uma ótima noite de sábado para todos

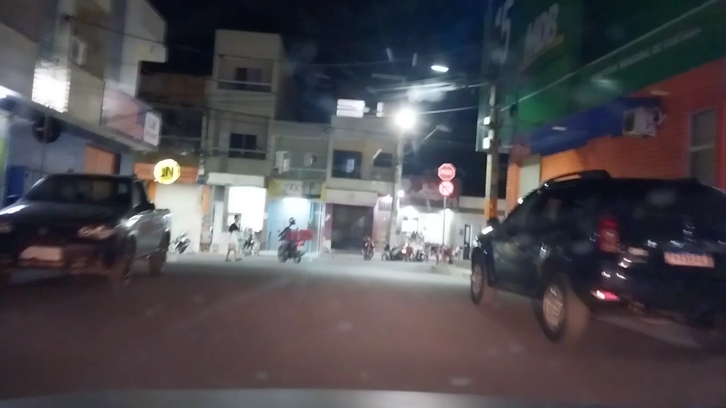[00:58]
centro de Toritama, sábado à noite.
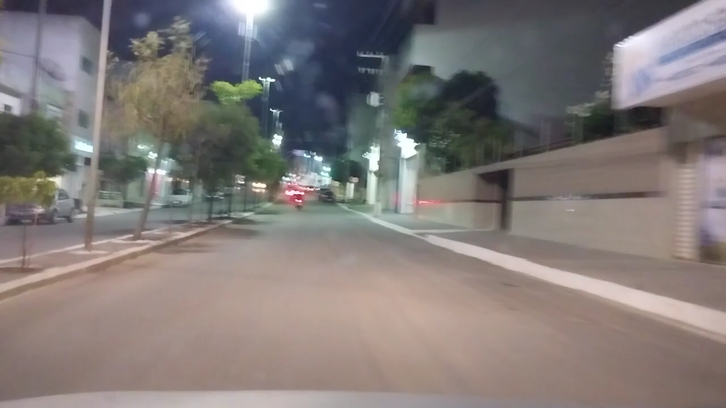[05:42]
Acredito que morreu agora, sei lá.
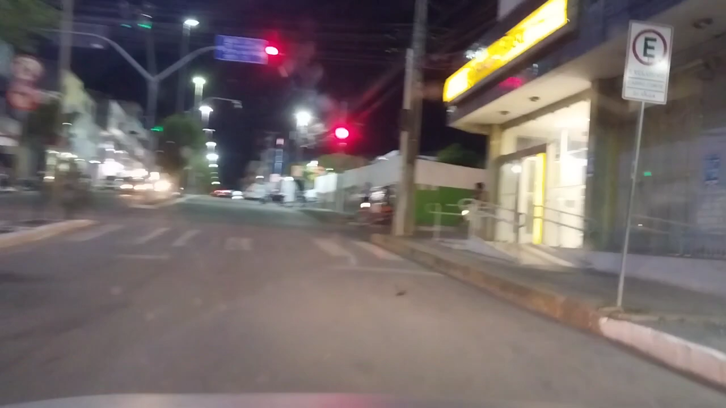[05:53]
O motoqueiro é tudo doido, esse entrou no farol vermelho mesmo. Tô dizendo que esse entregador de Olha o outro ali já se enrolando ali.